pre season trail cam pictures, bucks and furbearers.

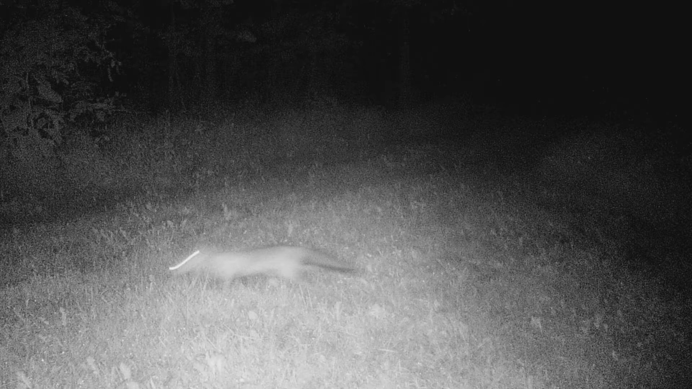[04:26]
quickly running past the camera there's another fox running towards the camera this time
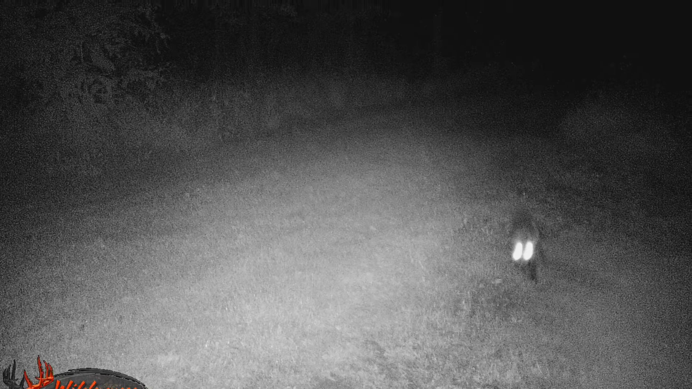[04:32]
here's the buck from the intro little six-pointer he was right in front of the camera he's not a little acorn book I've seen him a couple of times in a couple of different places has an
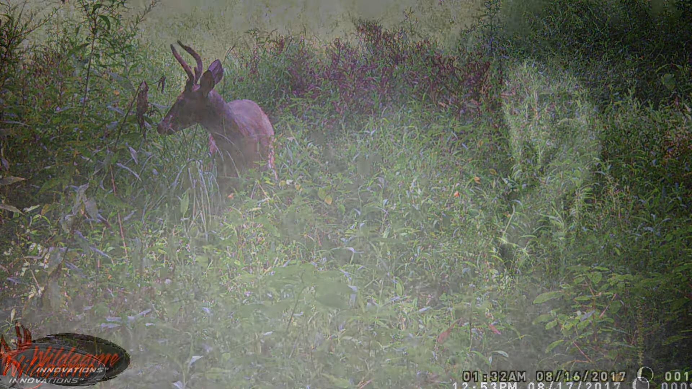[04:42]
unusual rack now here's a nice big buck big eight-pointer here there's
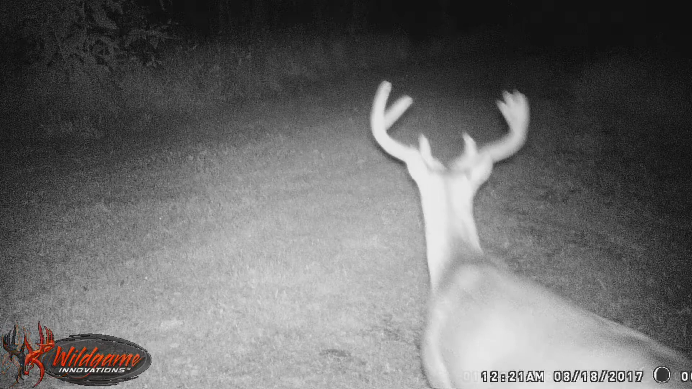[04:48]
a different buck this is a smaller six-point there's
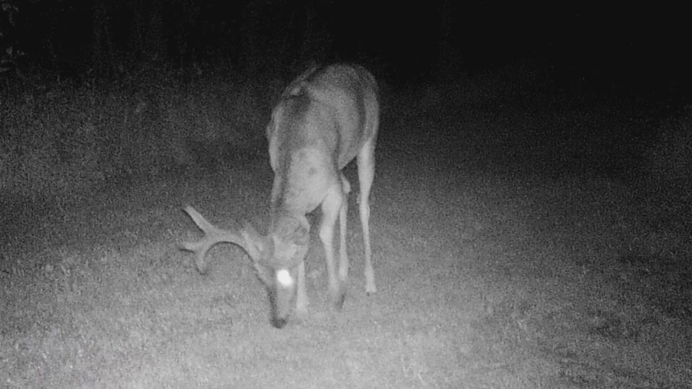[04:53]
another big a point again coming out the camera he's a nice buck there's another buck here he was moving through coming across the trail
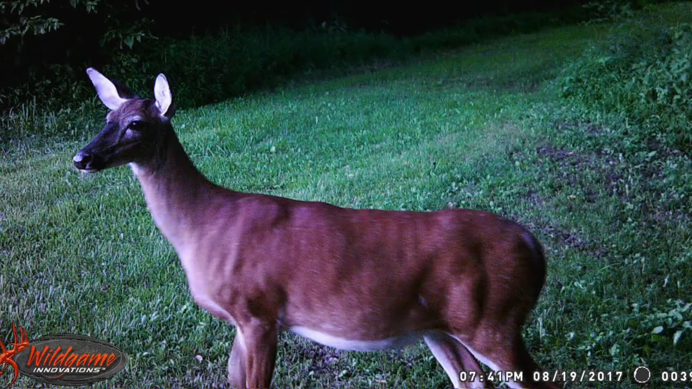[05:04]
there's a nice good condition though there's a greener there he is for Todd Wittenmar this
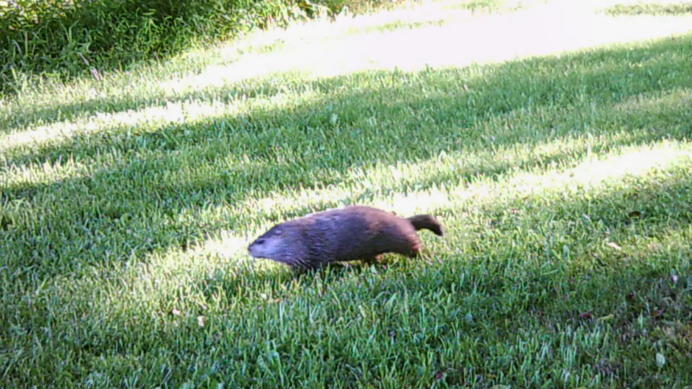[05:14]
one's a groundhog we have up here digging holes in the fields there's
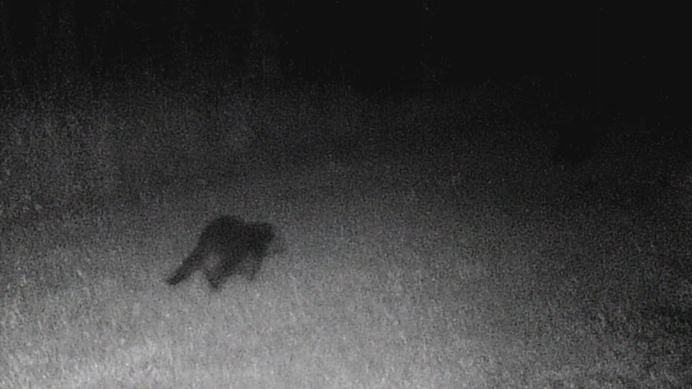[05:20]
our mystery animal which people can had a consensus that it was a black coon here's some more does all bunched together and a unicorn buck I don't know what happened to a zitterhorn there's a big old coon travel on the trail I haven't recently seen coons in this trail set the old trailer cameras out one more
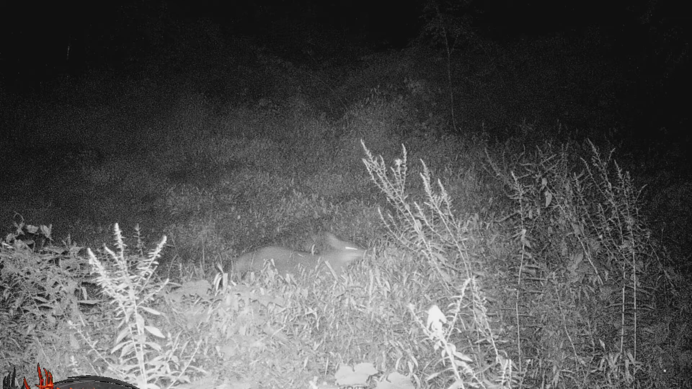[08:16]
public land fox quickly running past the camera and a little doe in the same spot and another doe no bucks though i didn't see any bucks in this spot